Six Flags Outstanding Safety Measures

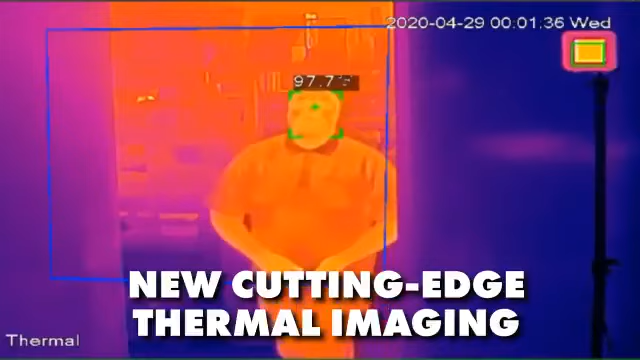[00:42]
On screen: spot 97.7°F
New cutting edge thermal imaging will be used to take temperatures of all guests and team members entering the park.